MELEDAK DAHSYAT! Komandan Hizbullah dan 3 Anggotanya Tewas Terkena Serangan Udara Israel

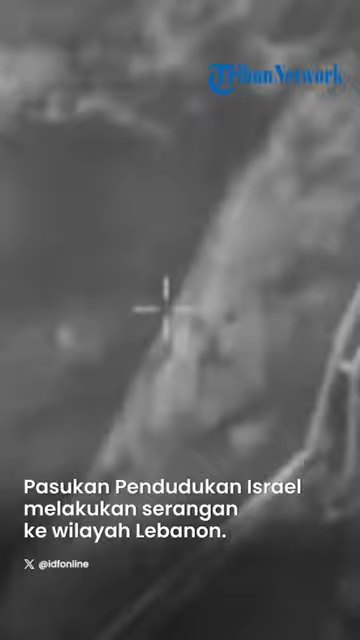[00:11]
Israel melakukan operasi serangan teror di kota Nahoura, Lebanon Selatan pada Rabu 3 Januari 2024 malam.
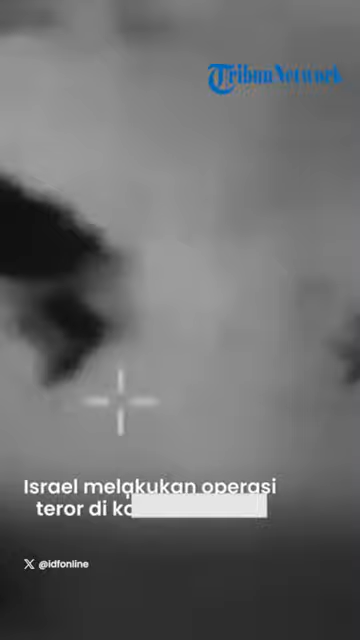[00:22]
Menurut IDM, serangan di Nahoura menargetkan infrastruktur militer yang dikelola oleh Hezbollah.
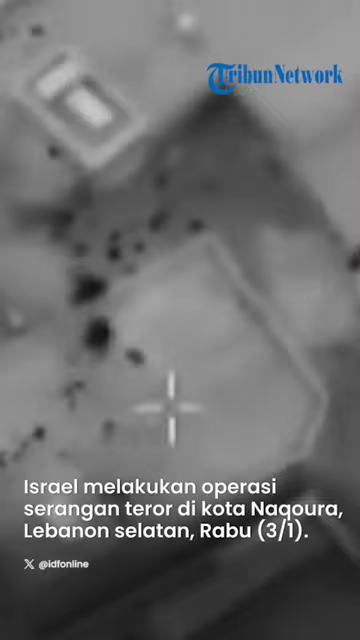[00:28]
Sebuah video yang dirilis oleh IDF menunjukkan sebuah bangunan di kota Lebanon Selatan terkena serangan udara.
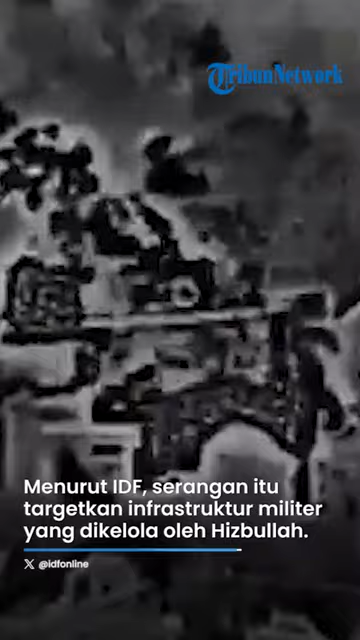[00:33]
Dikutip dari The Times Office Israel, bangunan tersebut langsung meledak dalam hitungan detik.